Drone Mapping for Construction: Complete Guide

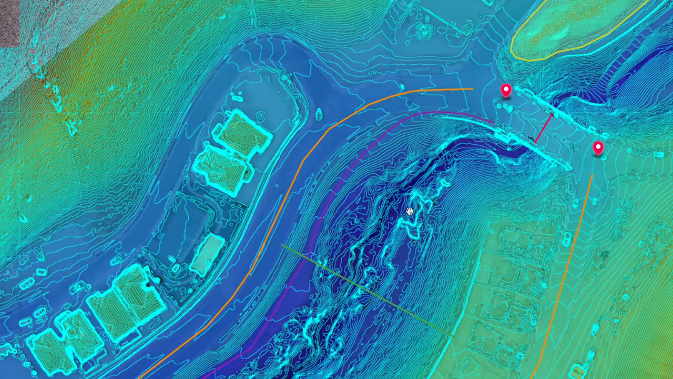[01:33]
Drone maps can also help engineering and survey teams achieve accurate topography surveys, locate drainage spots, vegetation, and waterways.